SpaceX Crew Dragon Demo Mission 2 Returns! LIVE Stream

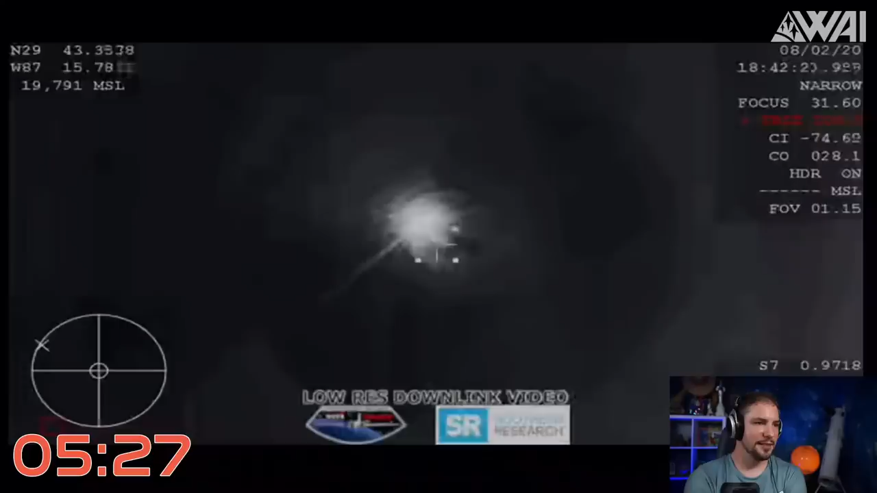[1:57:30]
There it is. This, the first view from the WB-57 airplane. It is dipping in and out a little bit.